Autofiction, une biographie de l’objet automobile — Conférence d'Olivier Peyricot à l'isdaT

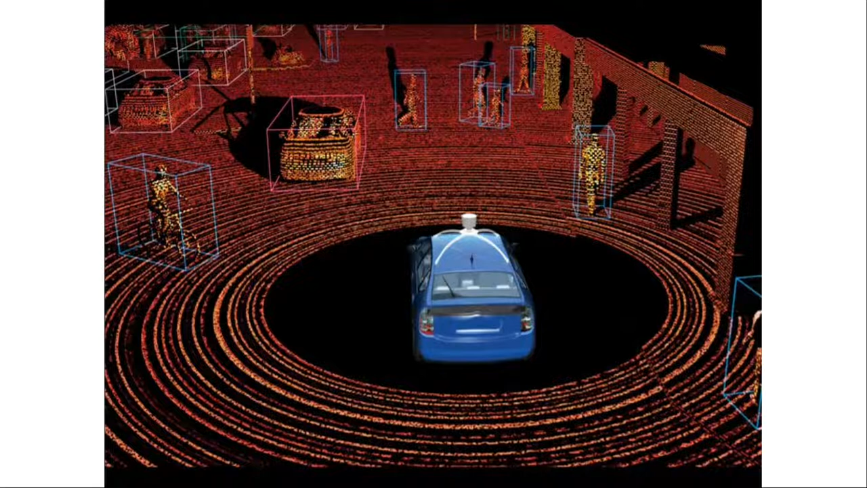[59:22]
Il va repérer des choses, mais vous voyez, il repère des volumes, il repère des structures, et il les lit avec ses propres codes.